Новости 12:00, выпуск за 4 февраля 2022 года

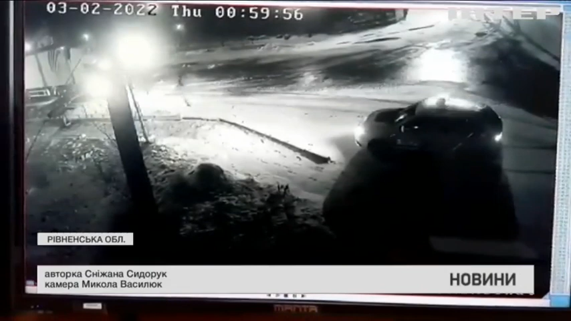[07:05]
На залізничному переїзді застрягла вантажівка. До неї біжать поліцейські, але вже за мить тікають. Авто таранить потяг. Майор Вадим Рогаль із колегою вночі патрулювали місто.